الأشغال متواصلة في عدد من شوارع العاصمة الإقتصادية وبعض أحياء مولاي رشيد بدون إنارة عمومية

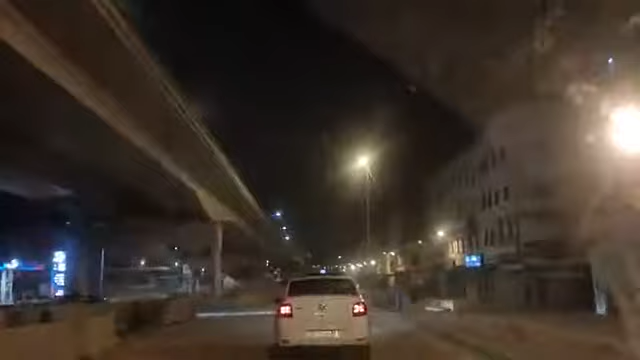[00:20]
الشجارة والمنطقة موليرشيد لكلها أشغال كيفما تجهدوا معنا على المناطق وبعض الشوارع التي كان فيهم مشكلة من عدم الإنارة العمومية بعدها في هذا المنطقة شارع